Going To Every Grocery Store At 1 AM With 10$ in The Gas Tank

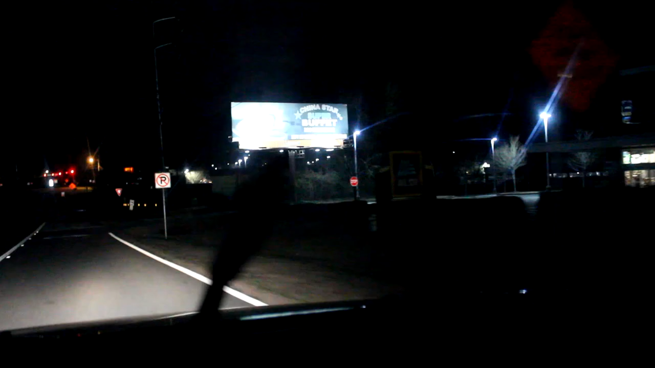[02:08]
we've arrived but it's dark as shit you really only come to aldi's if you try and get some healthy organic stuff honestly